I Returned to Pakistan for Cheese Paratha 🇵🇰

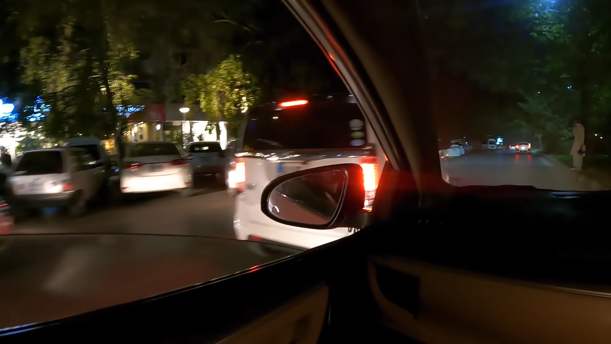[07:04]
Alright, we're coming up to it, guys. That's Gina supermarket. Right there. On this side?